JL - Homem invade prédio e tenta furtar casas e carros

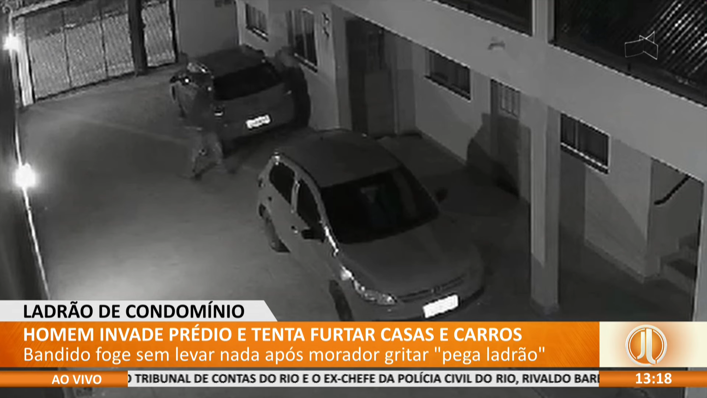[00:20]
Ele tenta subir para o andar de cima, sem sucesso, desce. E num dado momento ali, ele tenta ligar o carro, lá na cabeça dele, ele conseguir levar esse carro.